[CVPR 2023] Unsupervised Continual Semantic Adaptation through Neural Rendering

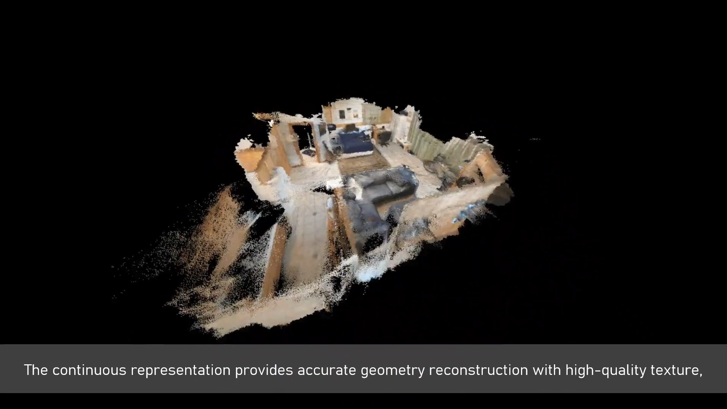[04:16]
The continuous nerf-based representation provides accurate reconstruction of the scene geometry, with high quality texture as well as dense semantic information.
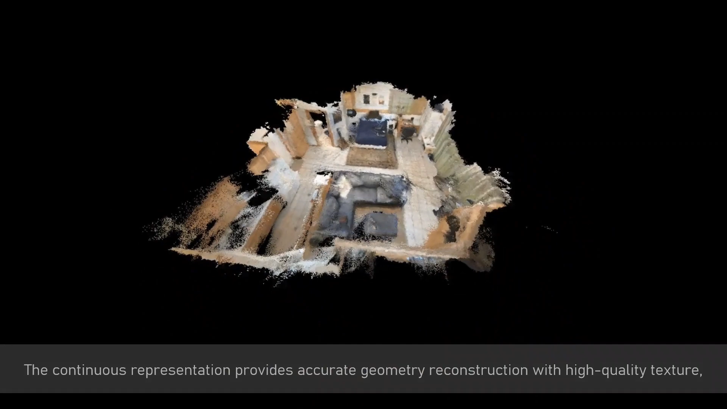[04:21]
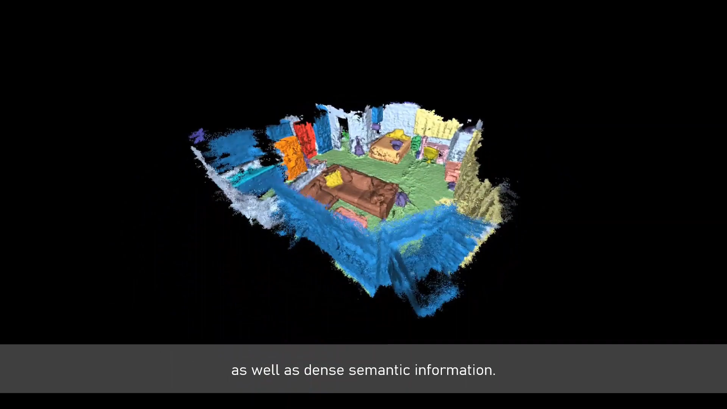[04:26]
Despite the absence of supervision, the semantics approximate well the ground truth labels.
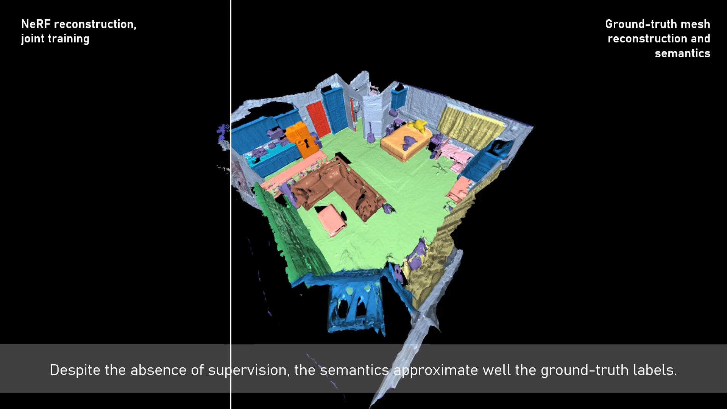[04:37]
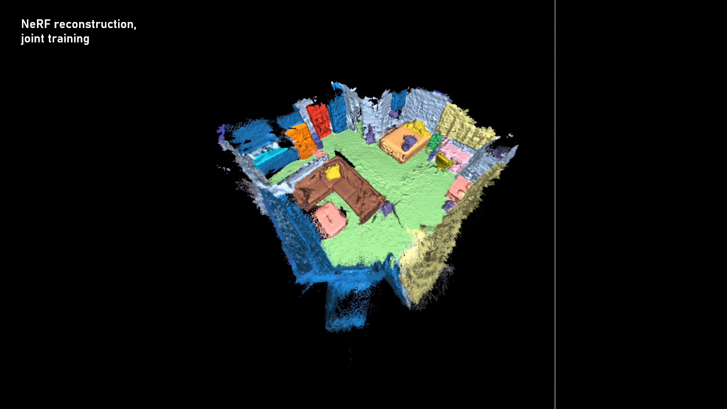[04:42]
In addition, we can see that the view consistency and smoothness are effectively enforced in the semantics.